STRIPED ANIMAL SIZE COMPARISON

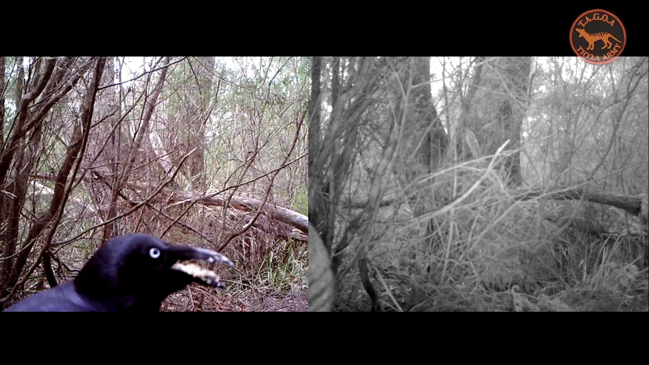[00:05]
hi folks John McGuire here I've just put this video together for us to have a size comparison of stripey
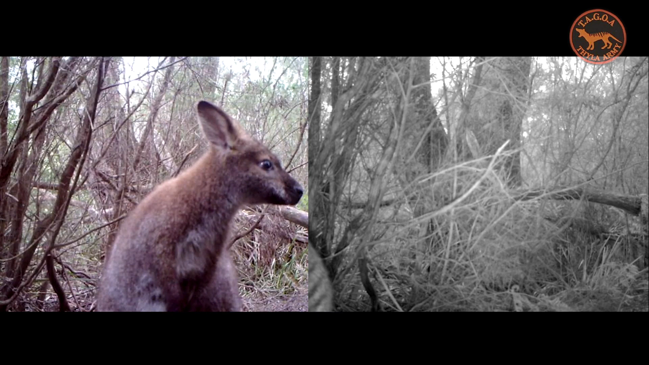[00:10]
bum against some other animals shot from the same camera before the camera was checked for the card so you see we've got a wallaby there so there's stripey bum on the right and I've just looped that video there he goes it starts again there something happens there it turns it's a rabbit on the left obviously you've got infrared nighttime on the right daytime on the left
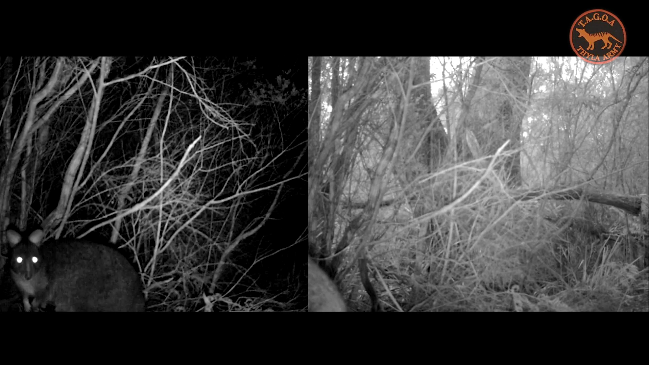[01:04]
thing we can establish from this is it is going to be real hard to tell how big that animal is because we can't tell how far it is from the camera but this gives you a bit of an idea I guess this is a wombat we believe right up in the camera so it looks like the animal on the right is further away from the camera there which could make it larger so still hard to tell love to hear your thoughts